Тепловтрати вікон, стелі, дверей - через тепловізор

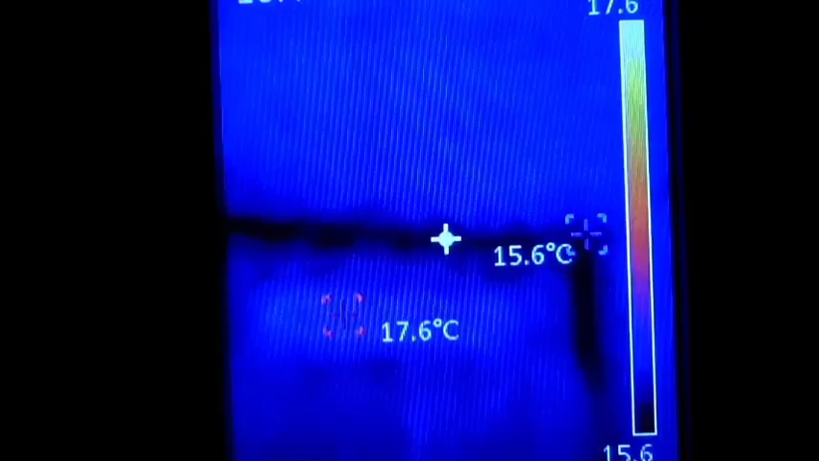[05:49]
On screen: max 17.6°C, min 15.6°C
Синій прицел це найнижча температура, він його ловить. А рожевий це найвища. Зараз його не видно, він десь там внизу або зверху той рожевий. Ось його бачите тепер і рожевий.
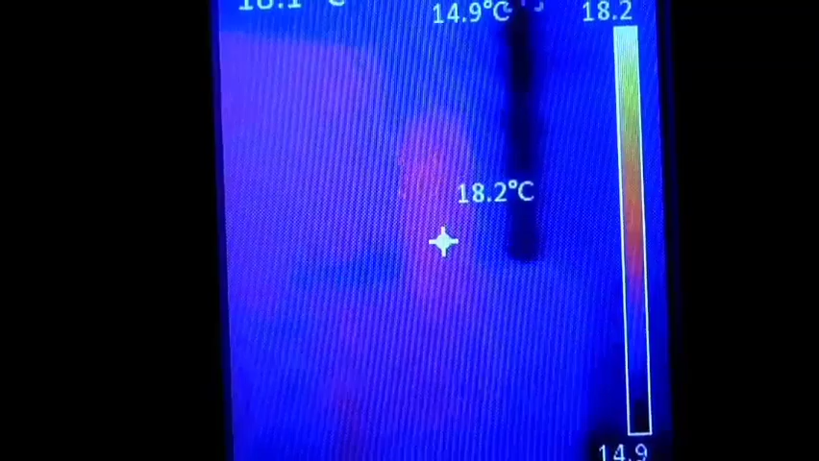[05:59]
Це найвища і найнижча температура. Бачите, вони пригають. Тобто вже будете знати.
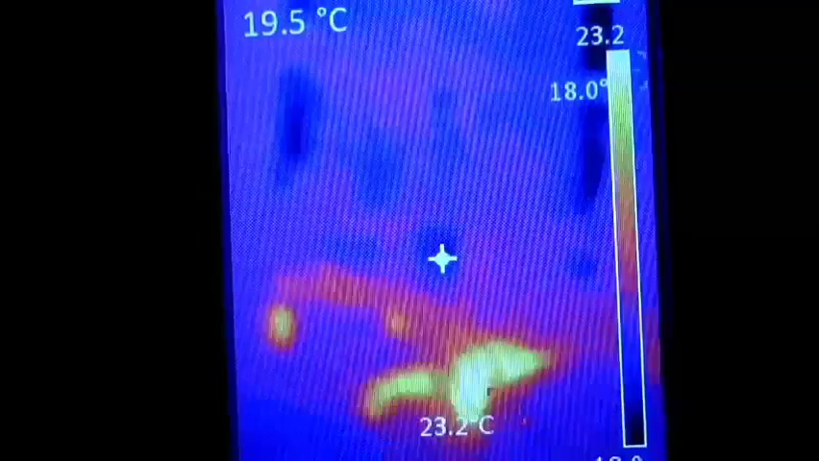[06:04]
On screen: spot 19.5°C, max 23.2°C
Це в мене радіатори так світяться. О, це перестінок. Зараз на ньому 19, 18. Хоча після калібровки воно підскоче на 1 градус. Десь буде 20 показувати. Тобто, бачите, внутрішній перестінок. Якщо порівняти з наружним.
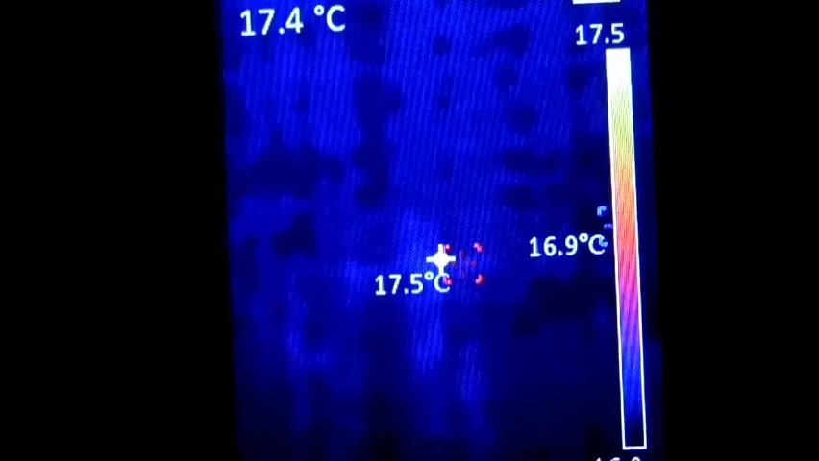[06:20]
Наружня стіна трохи таки холодніша. Бачите, 17. 17,3. Внутрішній перестінок все ж таки 18. Тільки що було 19.
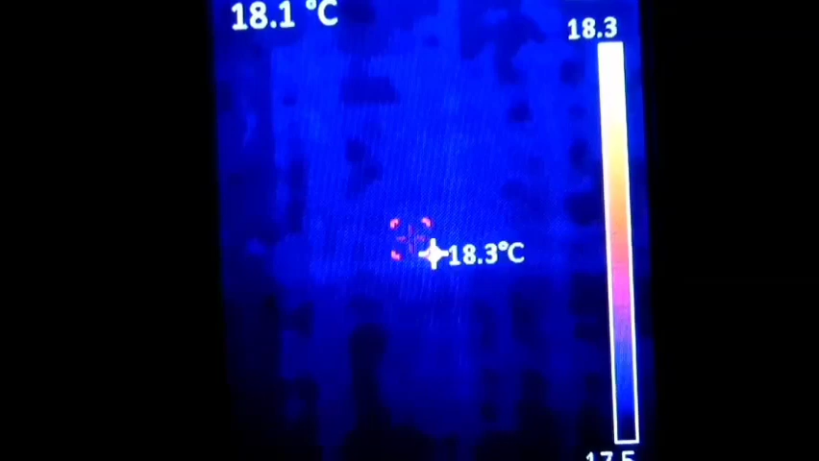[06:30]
О, це про що я і казав. О, зараз калібровка дивіться. Бачите, одразу 19,3.
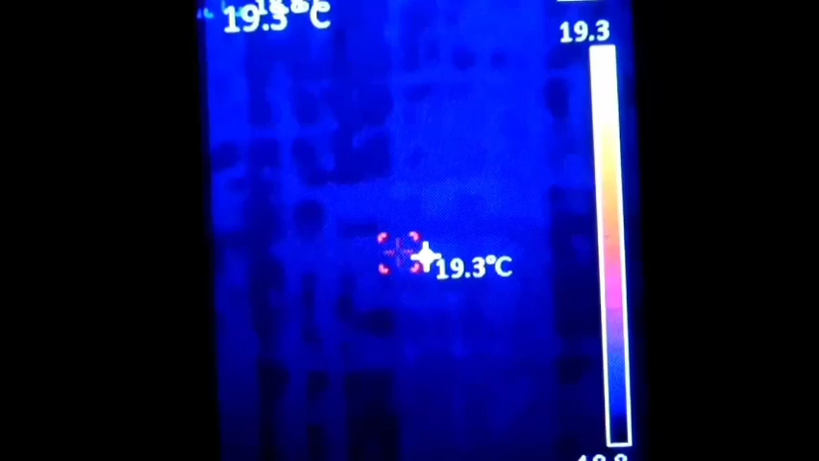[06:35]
On screen: max 19.3°C
19,2. І потихеньку починає падати до слідуючої калібровки. Так, йдемо далі.
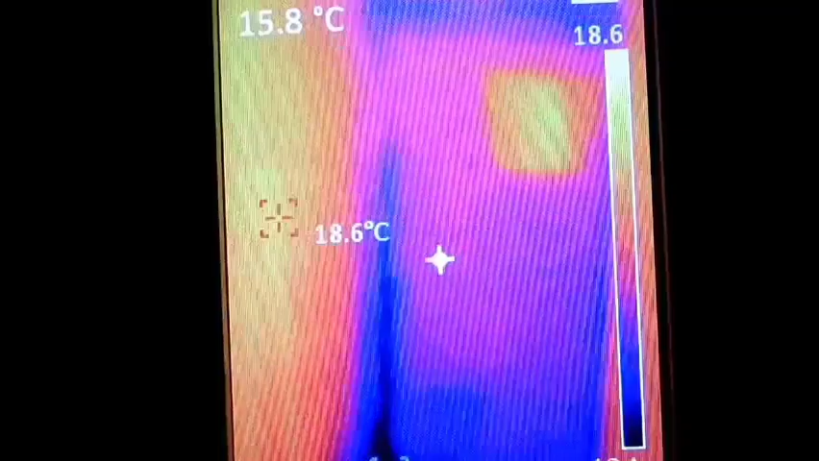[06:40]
Виходимо з будинка. Це теж вікно. Ще одне. Бачите, там трохи в мене заставлено. Але видно, що нижні частини. Нижні частини.
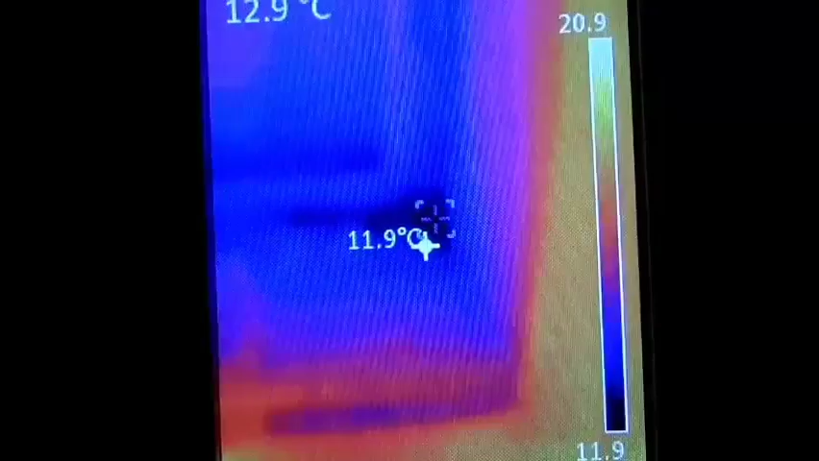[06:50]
Ось окутки такі не дуже теплі. 12 градусів. Але на склі 16. Якщо в хаті 20, а на склі 16. то я вважаю, що це вікно досить тепле. Досить тепле. На дворі, до речі, мінус. Щас ми підемо і я вам покажу, що на дворі мінус.
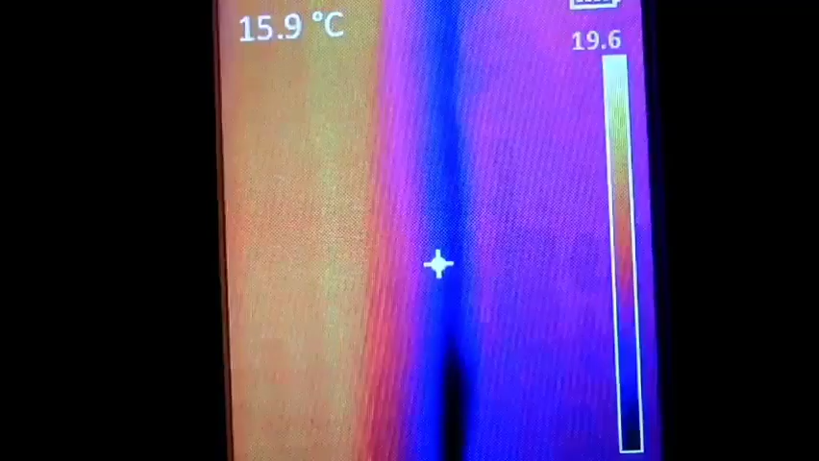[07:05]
On screen: spot 15.9°C
Бачите, оце, де примикає коробка. Вікно, рама до стіни. А це самі такі холодні учасники.
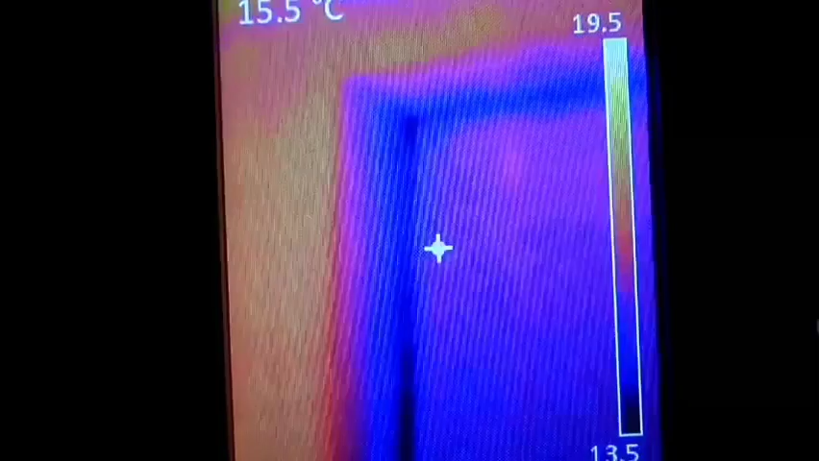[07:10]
On screen: spot 15.5°C
Я чогось не думав, що там де дерево. Це ж дерево там. І чогось воно там просто дме. Не знаю.
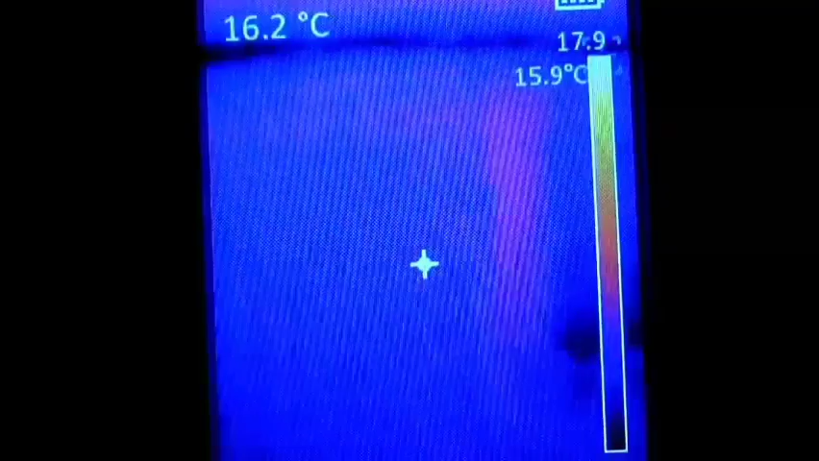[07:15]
On screen: spot 16.2°C
Мабуть, просто дме. Так, це теплоакамулятор. Ну це потім. Так, двері. Двері.
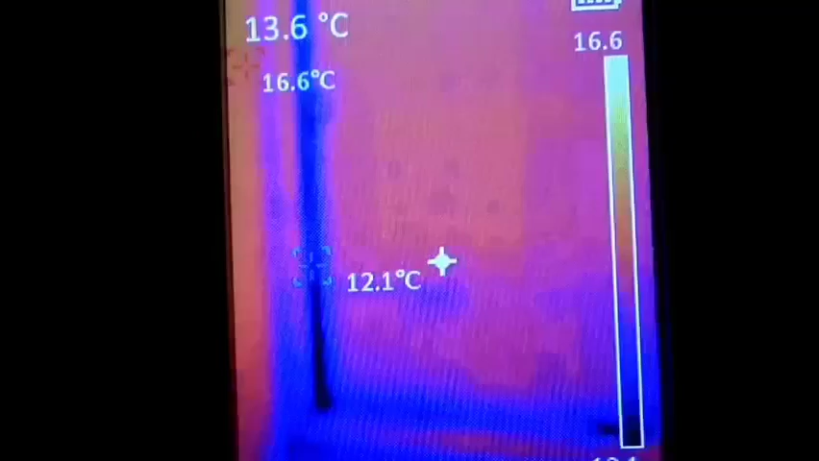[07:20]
On screen: spot 13.6°C, max 16.6°C
Ось ось я стою біля вхідних дверей. Що ми тут бачимо. Ну те саме, в принципі, щось з вікнами.
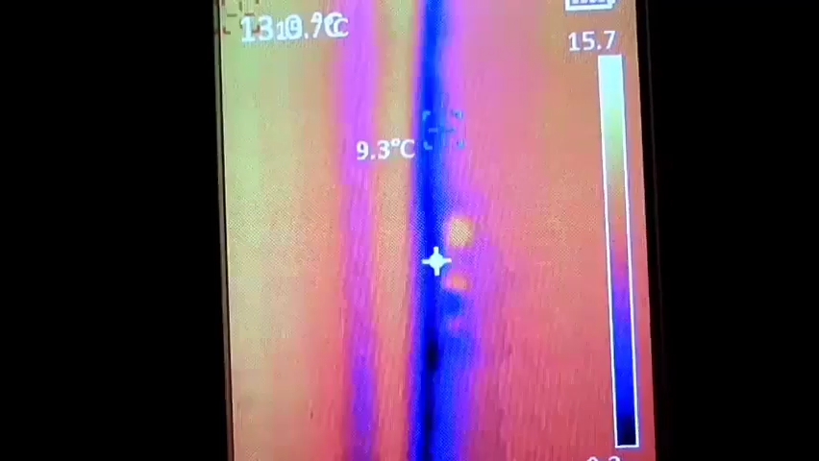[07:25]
Ось ось ручка. Щось вона тепліша. І бачите, по периметру двери.
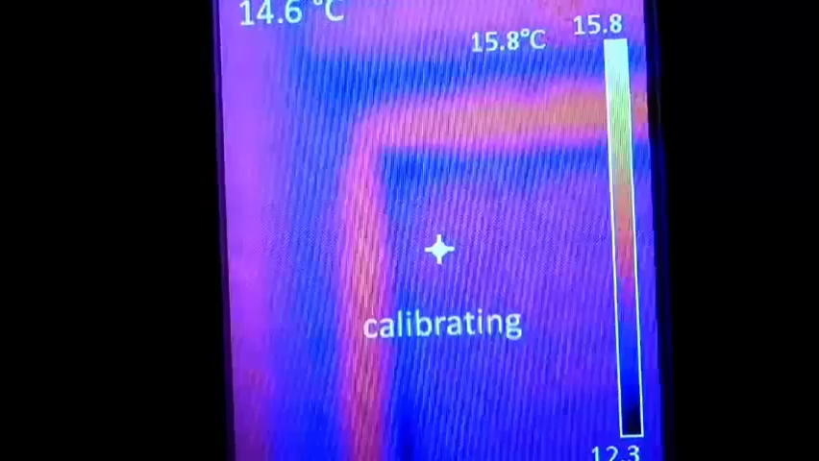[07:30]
On screen: spot 14.6°C, max 15.8°C
Вона теж холодненька. А це теж ось ось ось бачите.
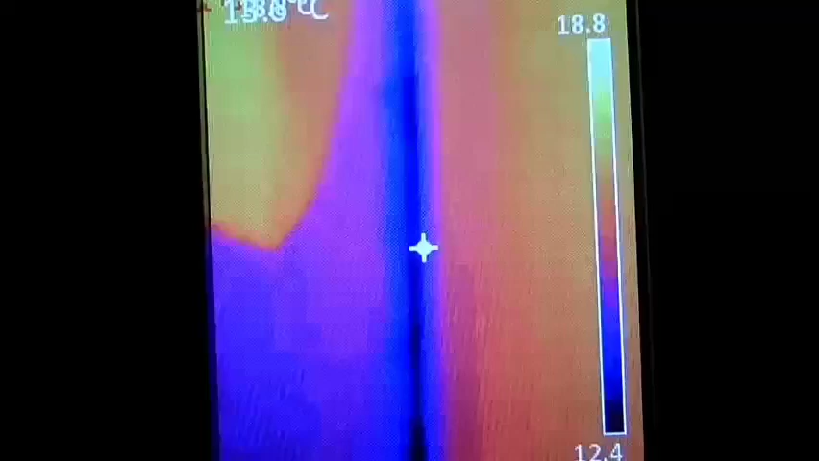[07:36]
А це тут в мене щось високе. Занавіска. Теж, мабуть, або дме. А це холодно.
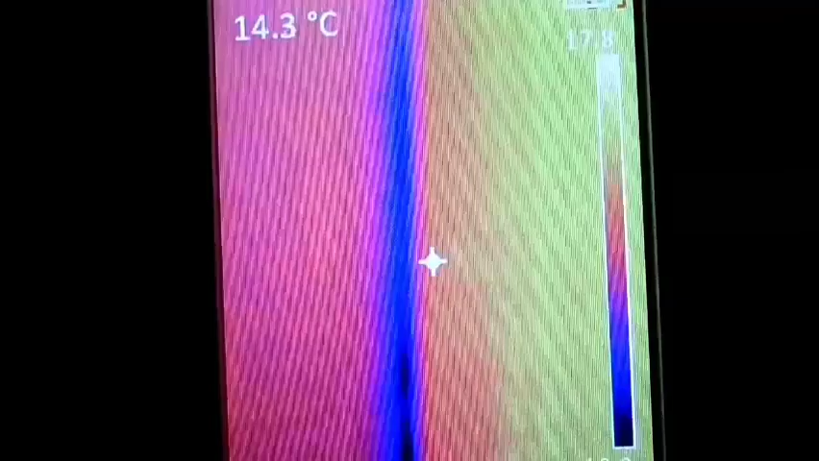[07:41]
On screen: spot 14.3°C
Бачите, така синя. Синя полоска така. Навіть 11 градусів. Навіть 9.
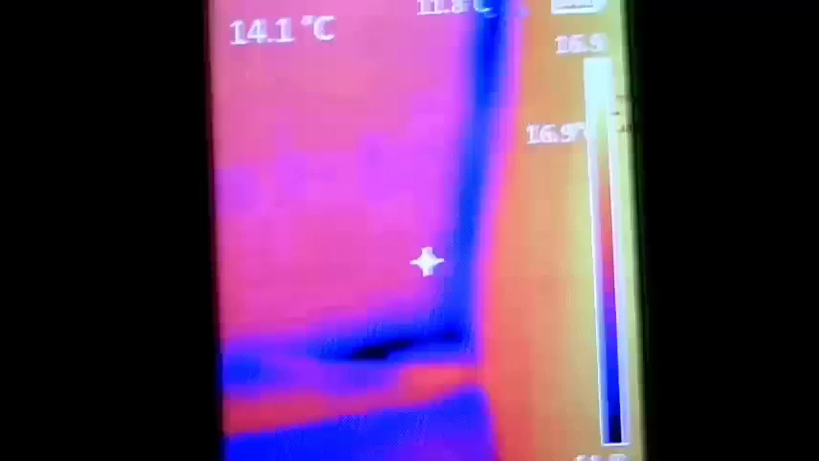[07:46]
On screen: spot 14.1°C
А ну внизу ж дверей. Оце самі холодні місця біля порогу. Дивимося. А ну скільки ж тут. Ого.